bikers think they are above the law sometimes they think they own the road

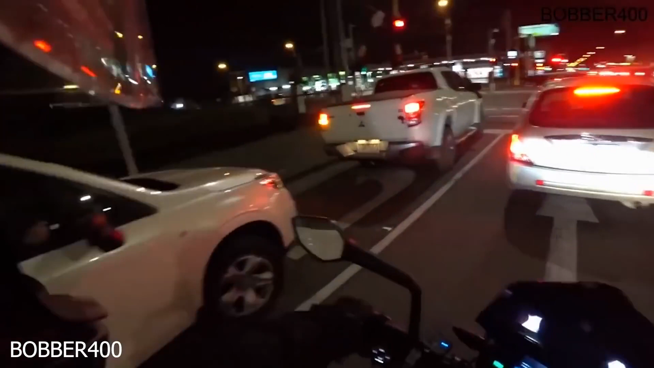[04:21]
Put your lights on! Your lights! Alright man! Put your lights on buddy! You only got your parkers on! Yeah! You've got your parkers on! Huh? Only your parkers are on! Put your lights on! Oh! Okay! And when you pull out of parking look from people like me!